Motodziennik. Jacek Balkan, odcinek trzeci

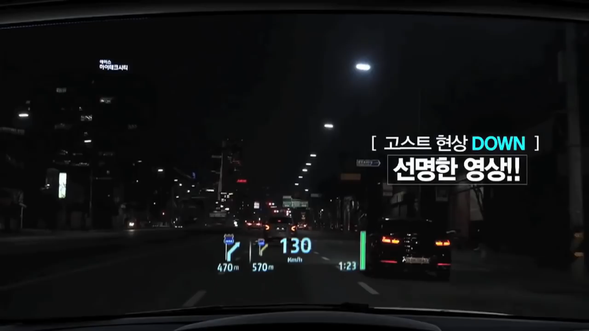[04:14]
Występuje on już dość powszechnie w motoryzacji, nawet w najtańszych autach. Wtedy wyświetla się na szybce, nie na szybie. I jest to coś, co naszym zdaniem bardzo poprawia bezpieczeństwo.